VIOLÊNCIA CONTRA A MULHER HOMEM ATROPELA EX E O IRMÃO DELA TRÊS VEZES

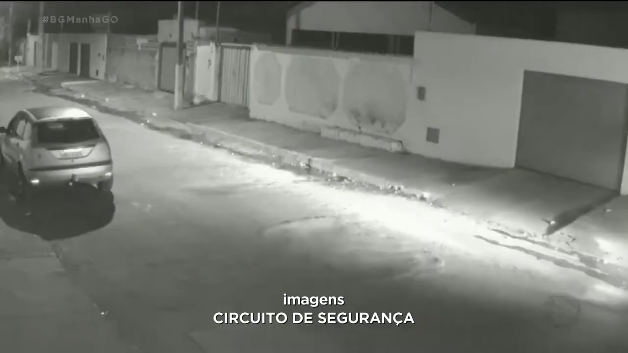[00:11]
As vítimas estavam saindo da casa, quando foram atingidas pelo carro. O motorista ainda passa com o veículo por cima da mulher mais uma vez e atropela o homem, outras duas.
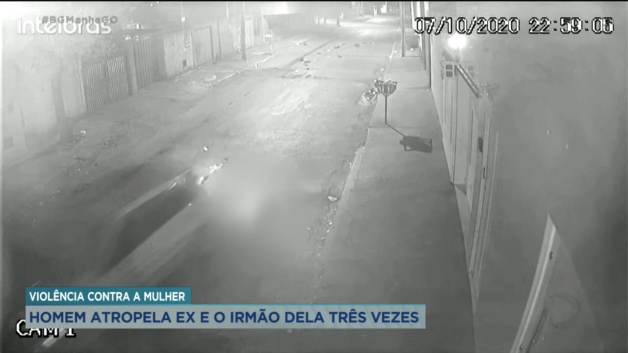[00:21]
Uma das vítimas é Lenilson, que só se lembra da primeira batida.